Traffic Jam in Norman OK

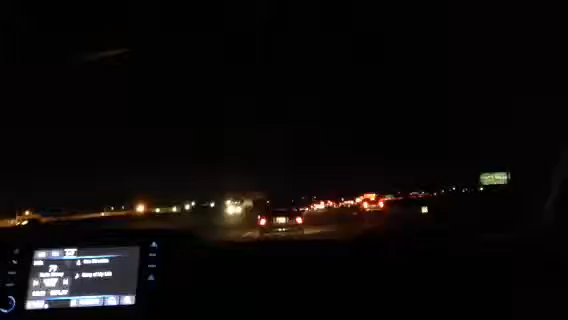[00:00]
through this traffic, guys. Everyone's trying to go through the city. There's no way I can get home tonight, but this whole thing is a local joke. This is terrible, you guys.
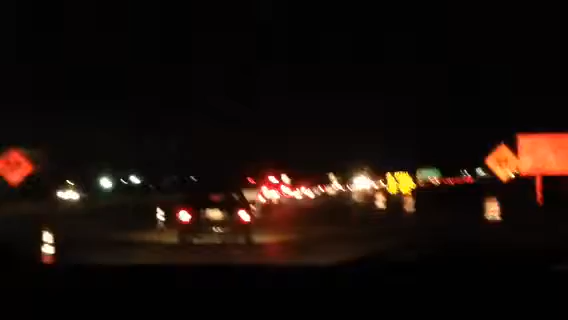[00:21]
Going for construction in Oklahoma was a bad idea.